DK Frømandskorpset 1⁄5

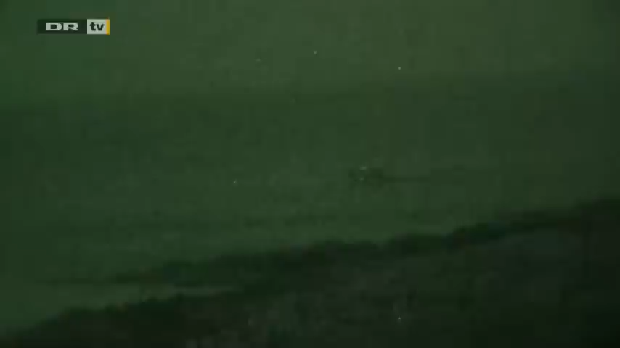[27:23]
Frømandskorpsets sidste øvelse på Bornholm er i gang. For patruljerne Alfa og Bravo gælder det om at snige sig uset i land og op til fyrets dør.